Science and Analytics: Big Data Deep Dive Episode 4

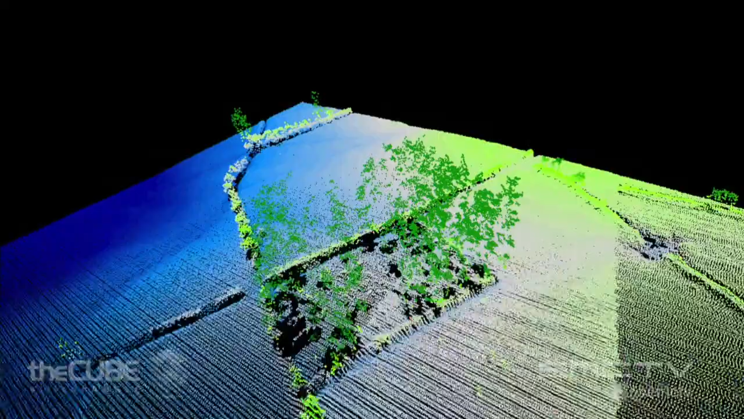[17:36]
And then the ground sampling system is the terrestrial scanner, where we go in and we actually scan sample plots to try and work out, well then, what's actually down on the ground.